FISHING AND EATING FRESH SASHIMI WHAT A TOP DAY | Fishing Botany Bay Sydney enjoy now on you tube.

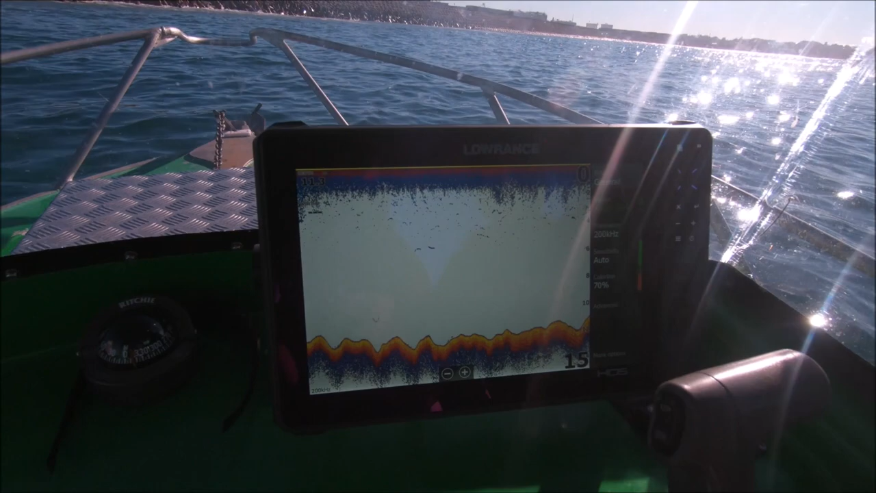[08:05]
And we're using the Lowrance sounder and looking for good signs of fish. Now the kingfish will come up as nice big red arcs, right?
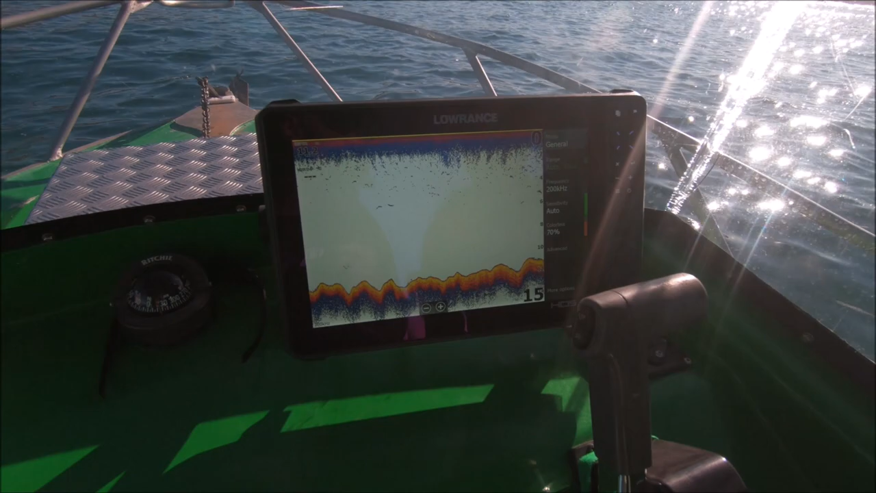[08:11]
Sort of down close to the bottom, or about mid-screen normally. Okay.
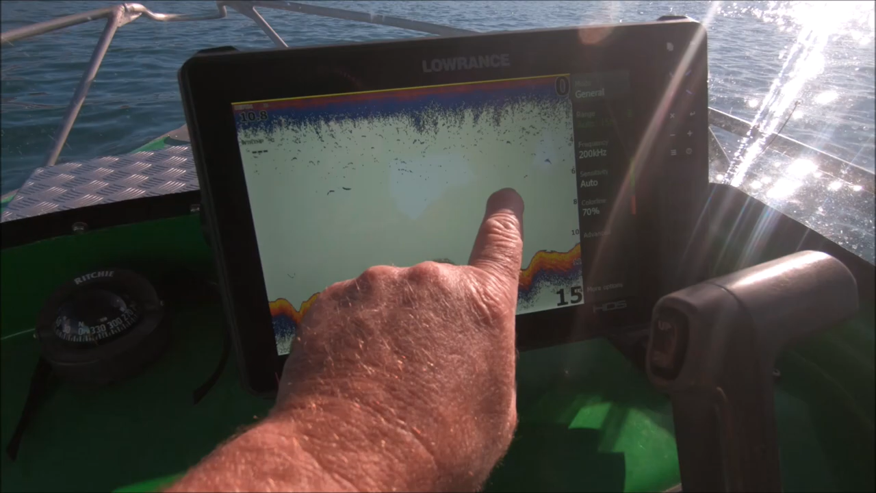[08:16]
And I've got a few little marks showing up there. That could be one there. True. Oh.
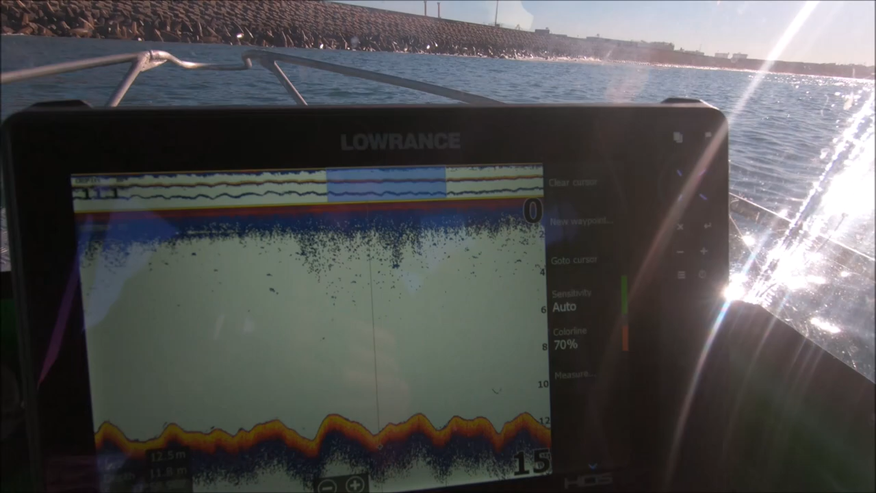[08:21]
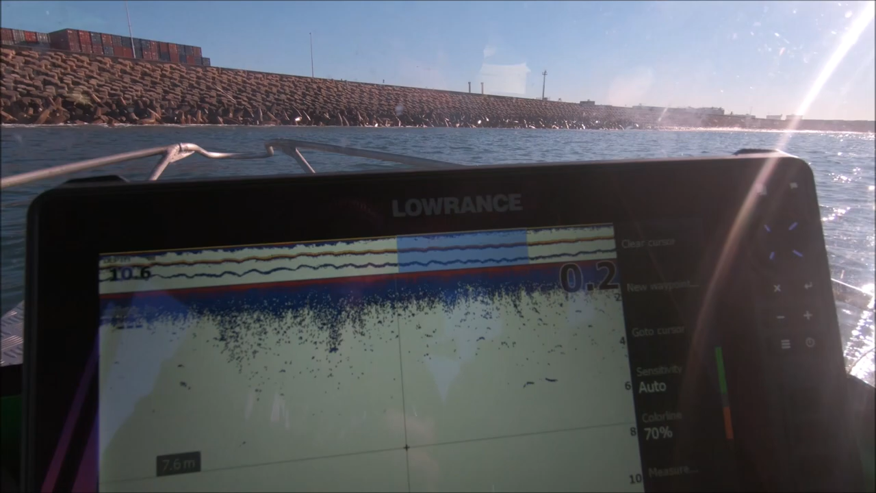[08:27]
So that's how they come up on the Lowrance, just as a nice red arc. We're getting a bit of bait showing up along the top.
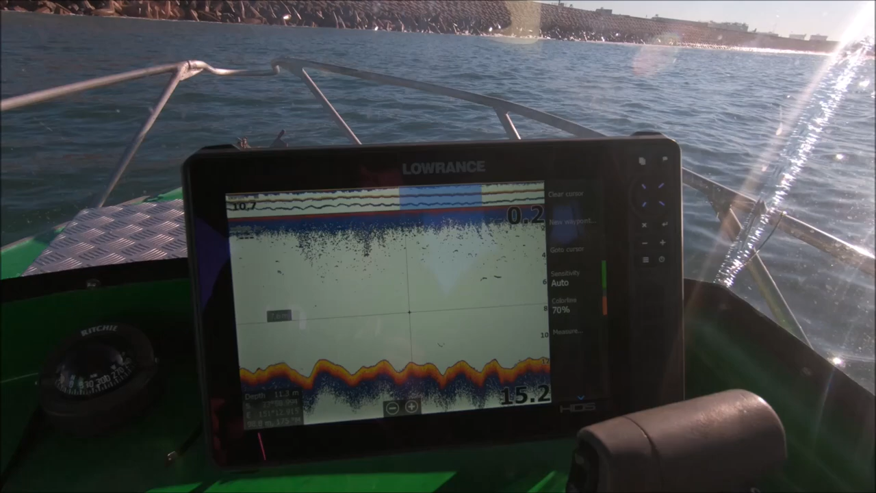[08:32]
So let's keep going and see if we can find something.
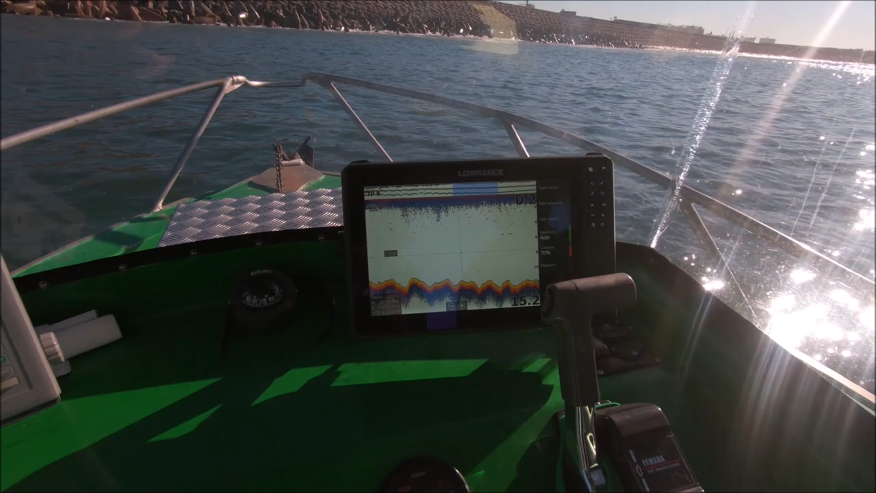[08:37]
Fingers crossed. Have a look on the Lowrance sounder here.
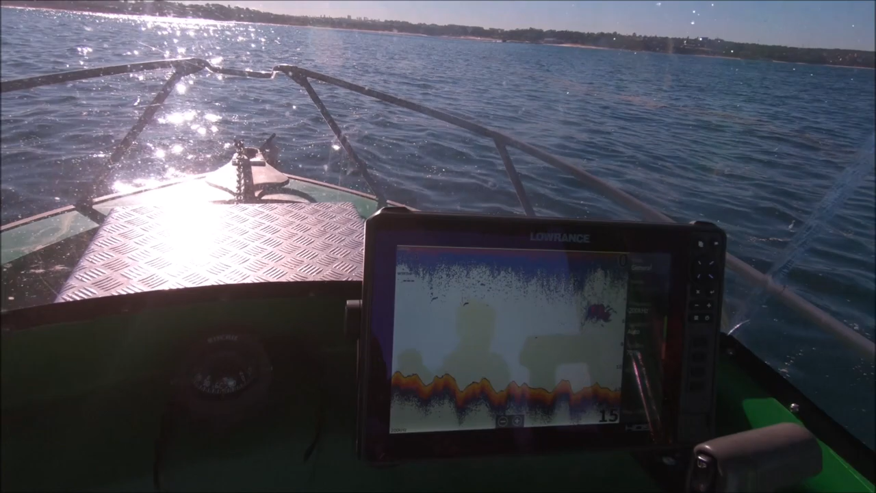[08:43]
Okay. We've got a beautiful big ball of bait going past the screen there. And potentially, they're the sort of things you want to look for when you're finding predators.
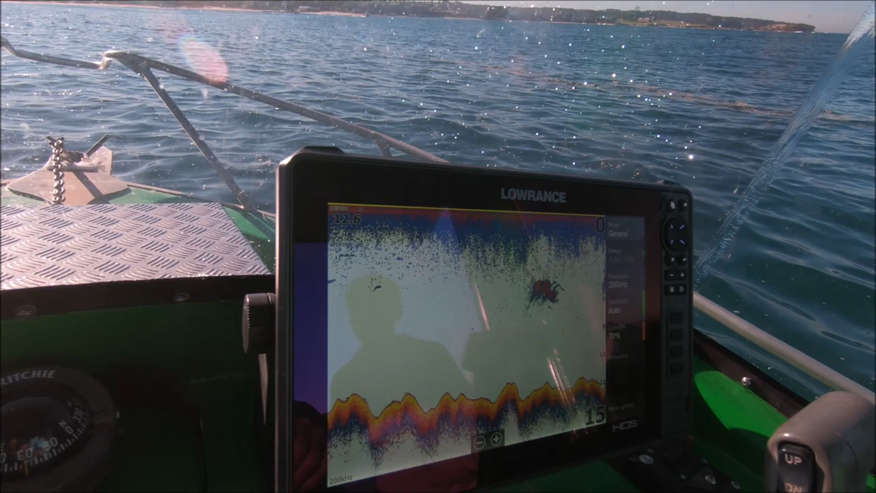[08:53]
Now, there's a bit more bait coming along as well.
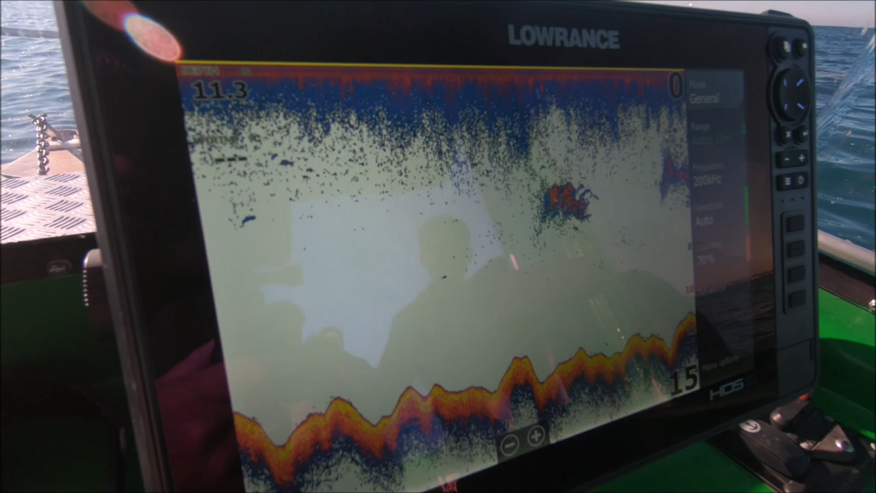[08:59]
I can't see any predators there at the moment, or a kingfish at the moment.
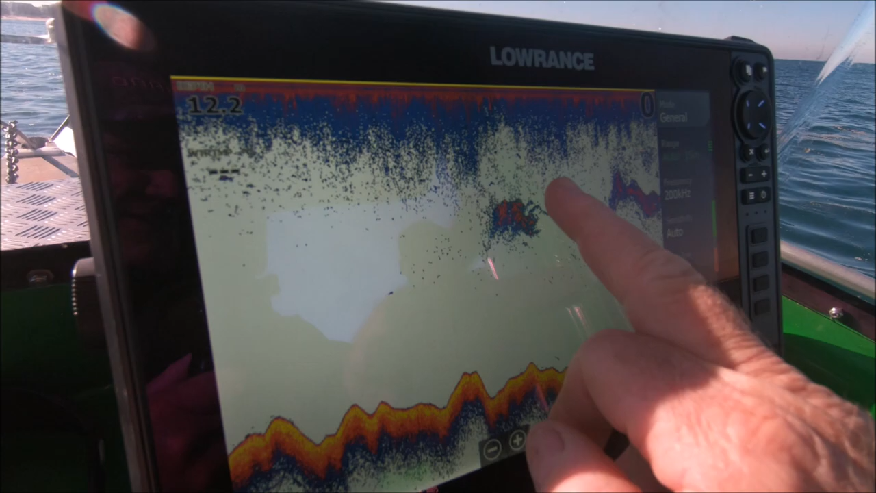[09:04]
But when you've got good groups of bait like this, that's when you're gonna find your fish.
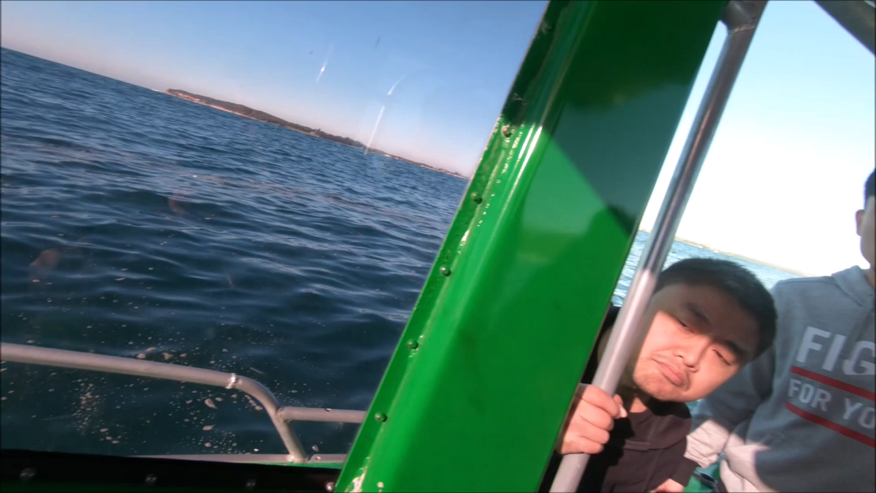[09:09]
Okay, so we'll just keep prospecting, using the sounder, and hopefully come across some kingfish.
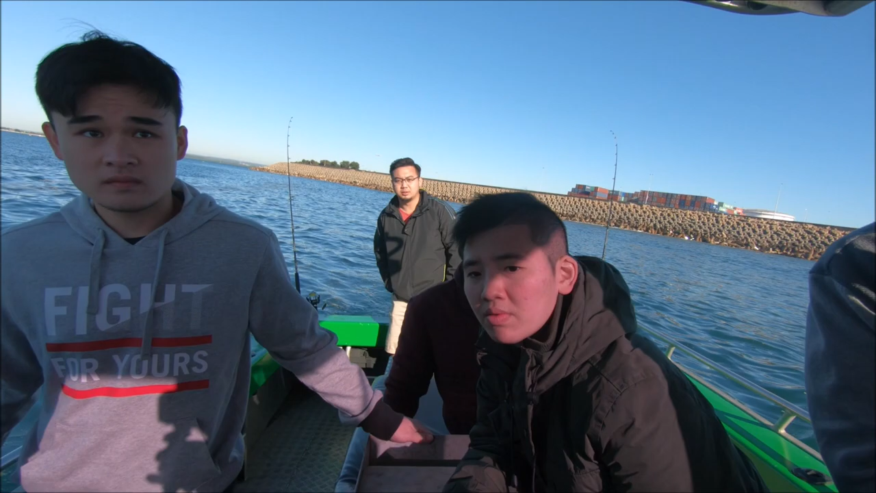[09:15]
And then there's a big school of bait there now. Malaysian and us wants to throw a net.
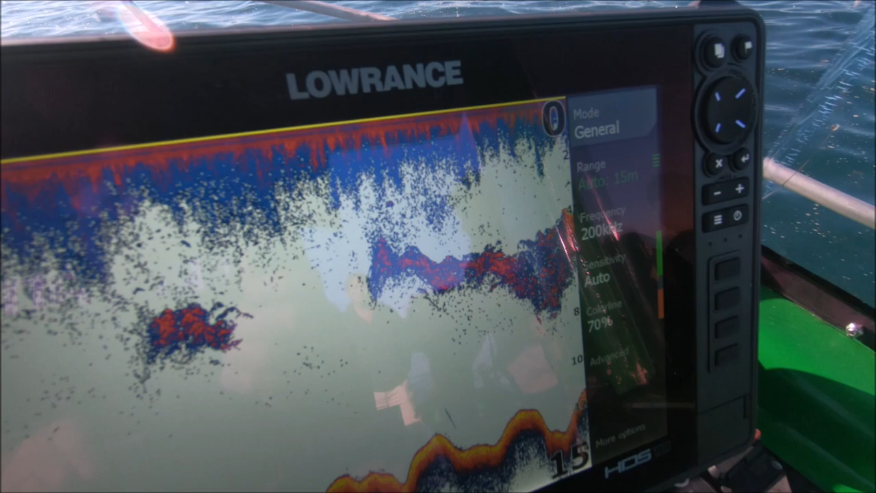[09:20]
No, we can't throw a net over. But now that's a good school of bait, so definitely worth prospecting around this area.